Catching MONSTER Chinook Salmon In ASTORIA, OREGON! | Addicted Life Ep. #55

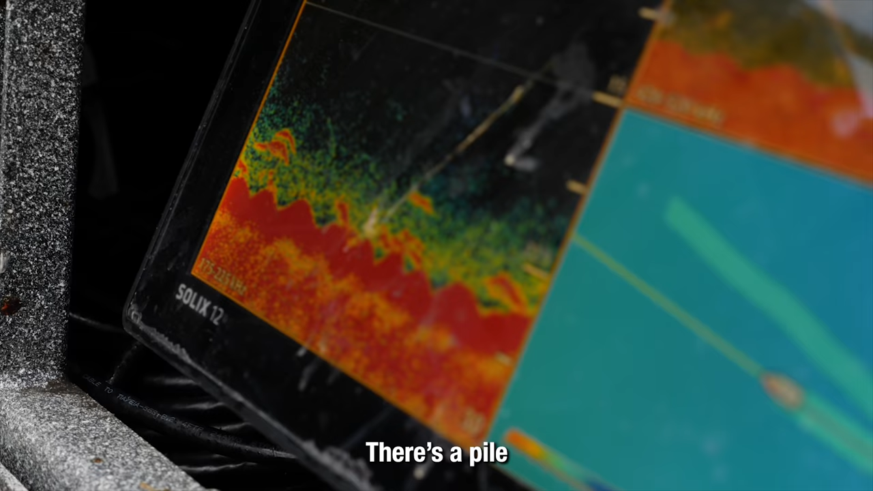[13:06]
There's a pile. Let him ride through here, because there's something and a lot of something.
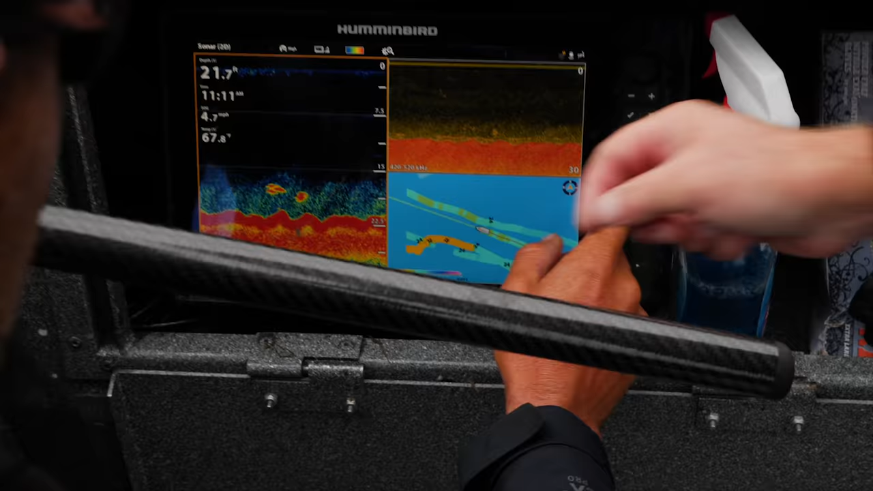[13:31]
Check this out, though, just a second ago. To me, those are fish.
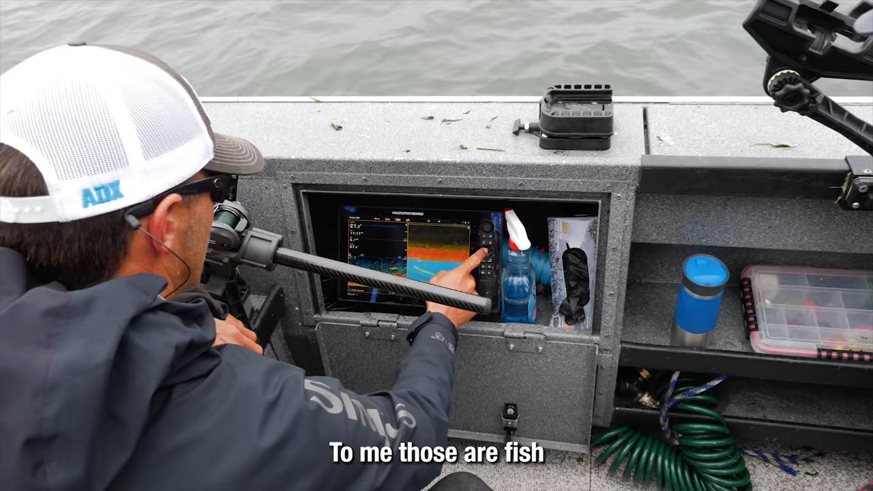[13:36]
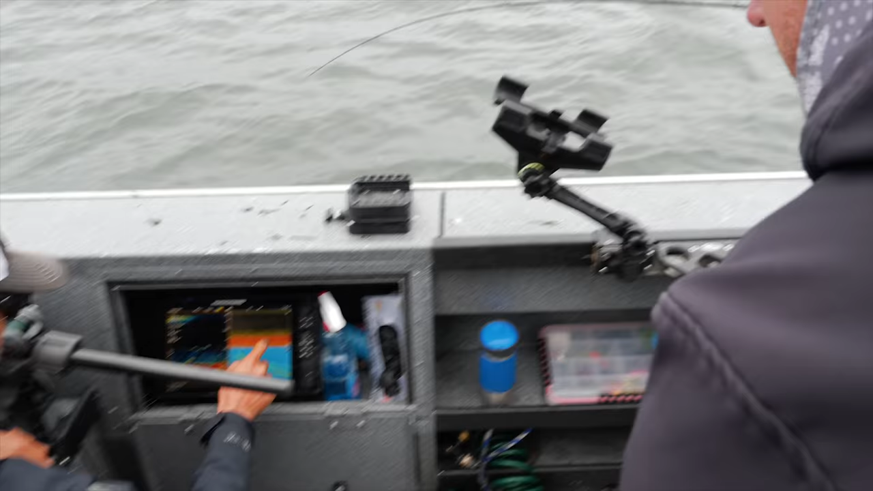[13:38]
Dude, I see that stuff all day long and don't get fish. I see it in the current.